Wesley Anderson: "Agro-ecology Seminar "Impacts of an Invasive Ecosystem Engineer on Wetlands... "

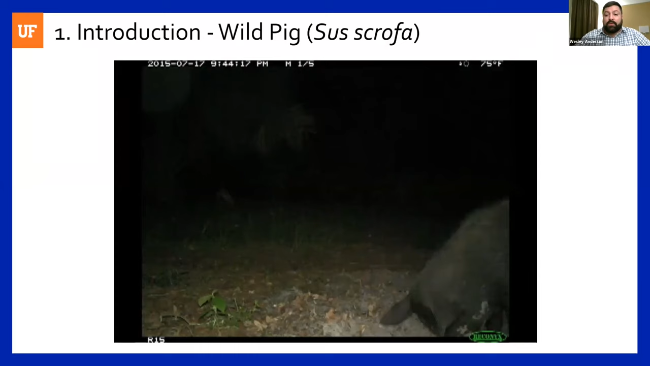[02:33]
These are taken at night. Pigs are often active at night. But you can see how quickly they can root up an area.